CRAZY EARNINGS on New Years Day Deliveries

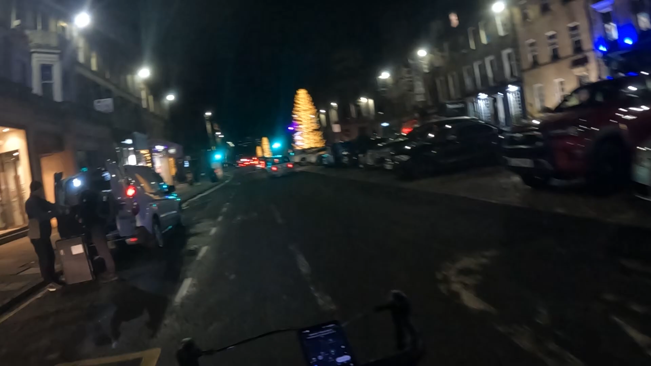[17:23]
Okay, we're at the Starbucks and as I thought, that thing is closed. But, not really a big deal because it was going to come up this way anyway.